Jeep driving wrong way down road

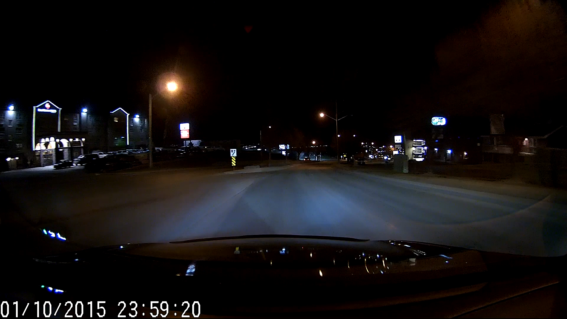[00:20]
down the wrong side of the road, buddy. Holy fuck. What are you doing? What are you fucking doing? What? Are you kidding?